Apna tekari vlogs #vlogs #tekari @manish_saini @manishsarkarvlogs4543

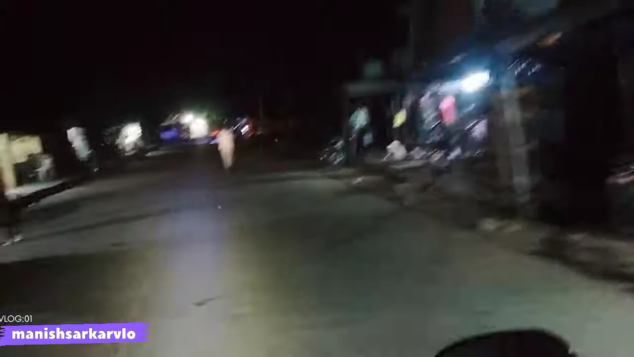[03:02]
रात नहीं हुआ दोस्त, कभी रात है गाइस।
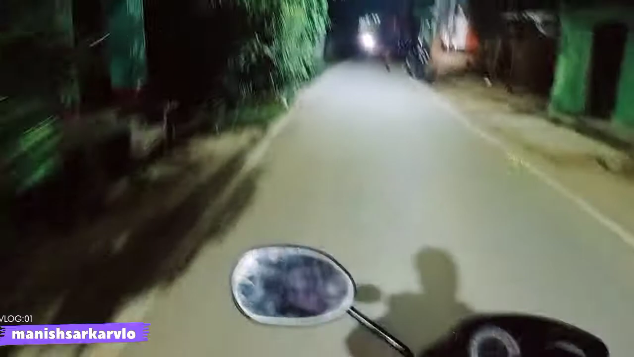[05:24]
मोहल्ला सब सही है, इधर रोड भी सही है। कभी आपको दिन में भी टूर देंगे नेक्स्ट किसी दूसरे वीडियो में,